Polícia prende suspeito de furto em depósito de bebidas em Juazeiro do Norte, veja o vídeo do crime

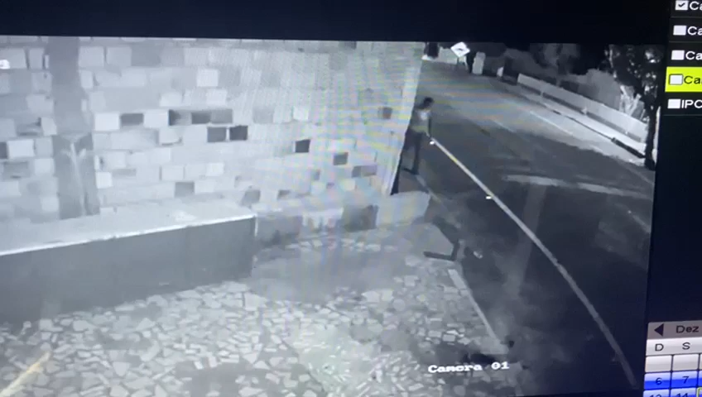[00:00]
só depois. Ó, o O cordão. cordão brilha que é de As sapato. entradas, Thiago. Solta. Ele vai levantar o cordão, é. Ainda vai olhando, se vai pouca coisa. Aí, ó. Eita. Brinquedo.
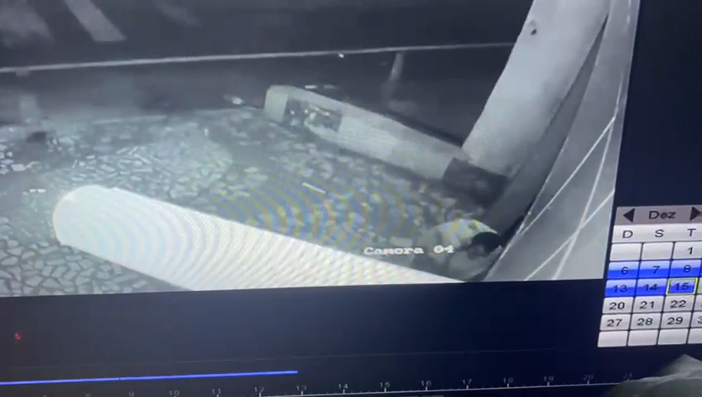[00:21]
É o cara mesmo, ó, a cara dele aí. Não é a rede, não, é? É.